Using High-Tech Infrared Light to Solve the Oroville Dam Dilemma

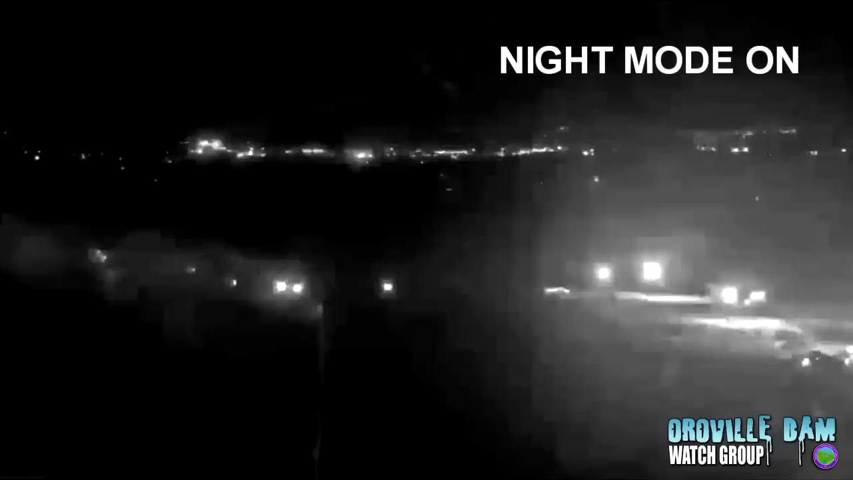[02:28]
They have a night mode and they have a day mode. And so, as you can see here, the spillway lights are visible, but as soon as the camera switches over and goes into day mode and the night mode goes off, you don't see those lights anymore. But those lights did not just get switched off. They're still on. You just can't see them because they're infrared.
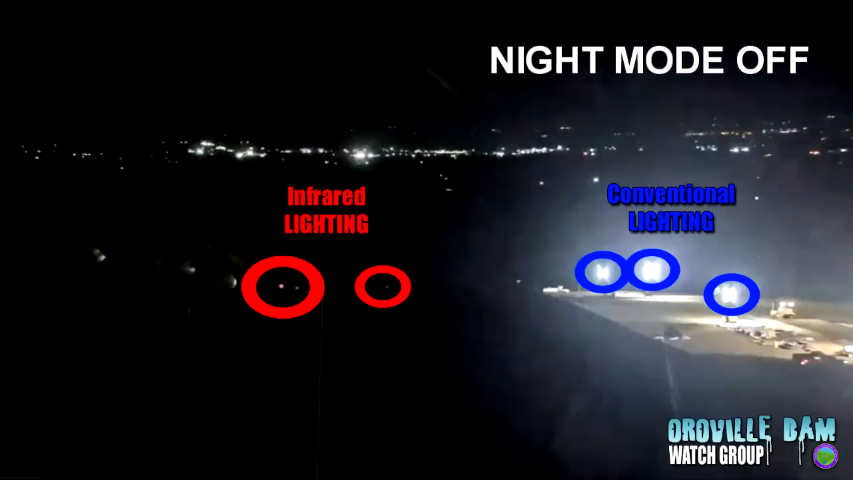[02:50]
So, why would they be using infrared lights on the spillway at night when you can't see it with your eye?
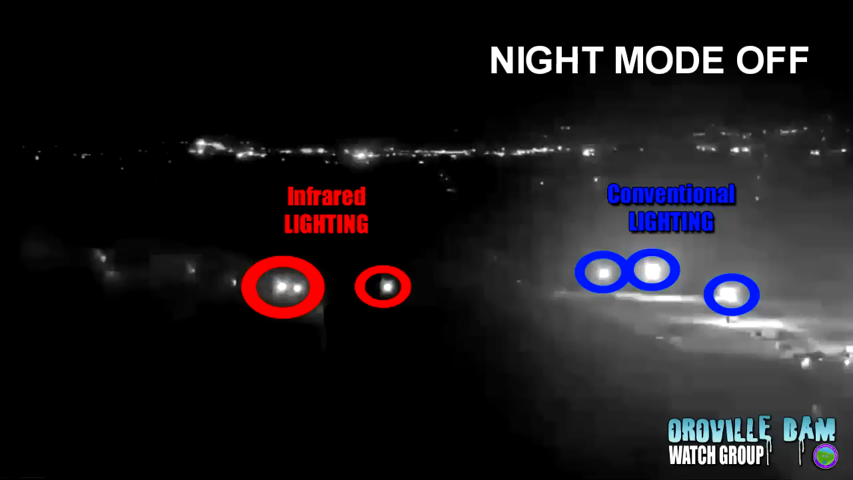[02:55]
Well, you can see it with other things, right? Well, that's a really good question. And we dug into that and we found out why they're using infrared light. And I think you'll find it pretty interesting. But what is infrared light anyway? And what could its possible uses be for a dam?
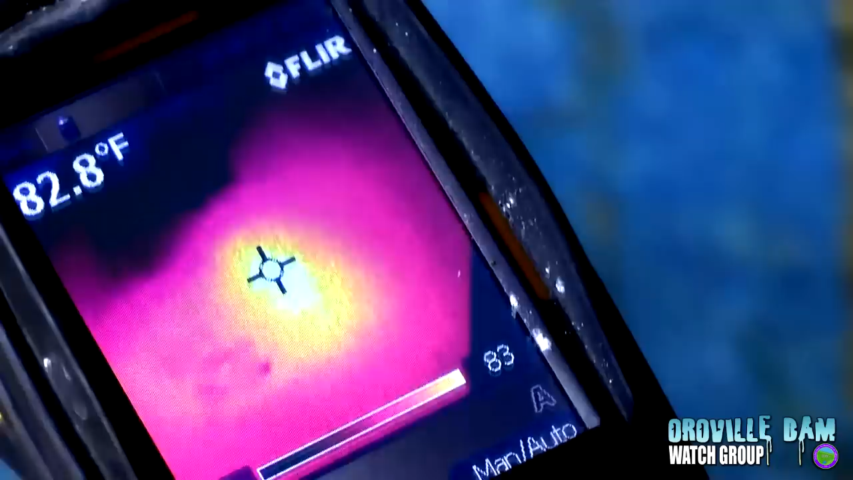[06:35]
On screen: spot 82.8°F
I don't know if you guys have thought about that, but thermal imaging is a big thing. A lot of times they use it to find a hot water leak,
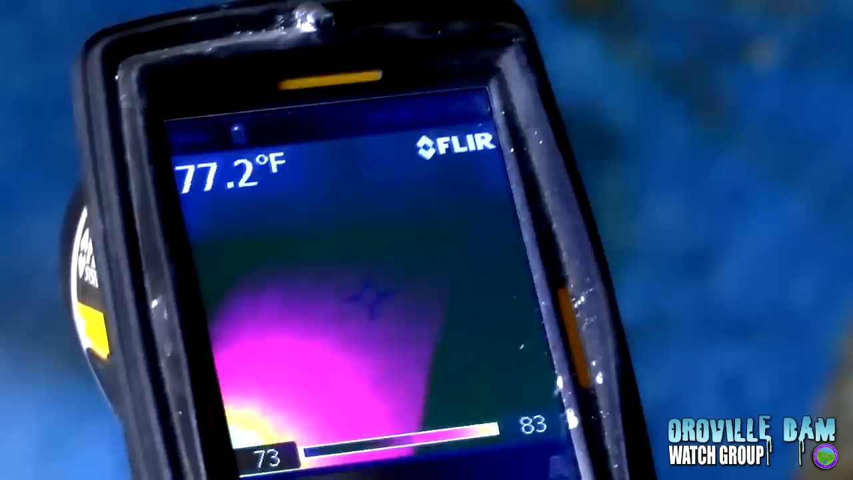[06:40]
On screen: spot 77.2°F
but you could use it to find any kind of water leak because water's cold.